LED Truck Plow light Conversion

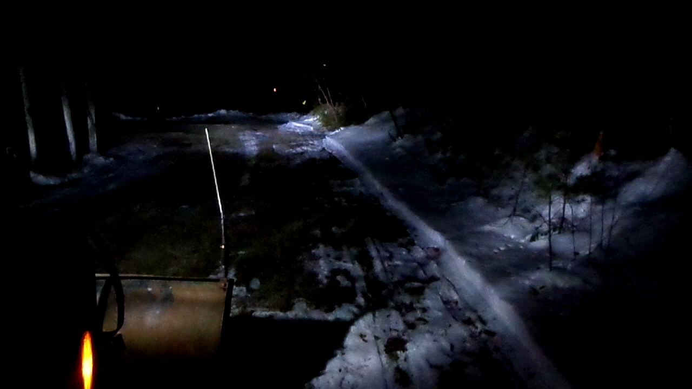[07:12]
improvement over what I had no more yellow halogen it's about 6,000 Kelvin nice bright white lots of light nice improvement very impressed will they last well only time will tell but right now it was well worth it all right that's a wrap on the LED plow light conversion thanks watching guys